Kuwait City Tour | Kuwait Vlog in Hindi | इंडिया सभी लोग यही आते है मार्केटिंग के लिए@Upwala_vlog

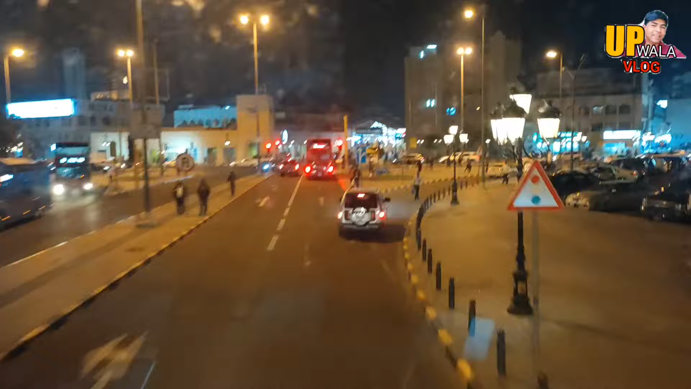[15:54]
अब आगे का वीव देखते जाएए अब वापस हम लोगों का घर जाने
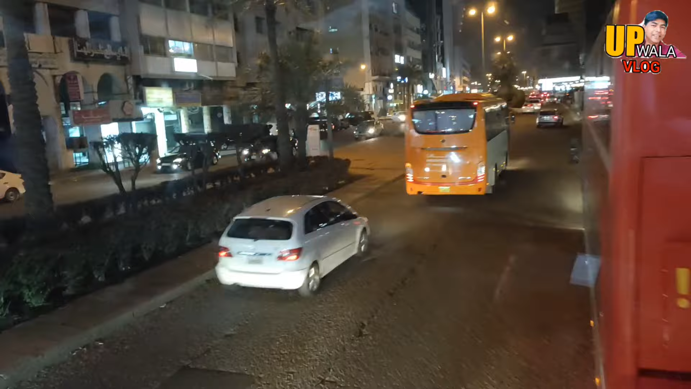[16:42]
हर जगा रुकती रहती हर जगा रुकती रहती है चोटे चोटे चोटे इस टॉप यह देख सकते हैं बस टेफ आपको पता भी नहीं चलेगा कि बस बाइब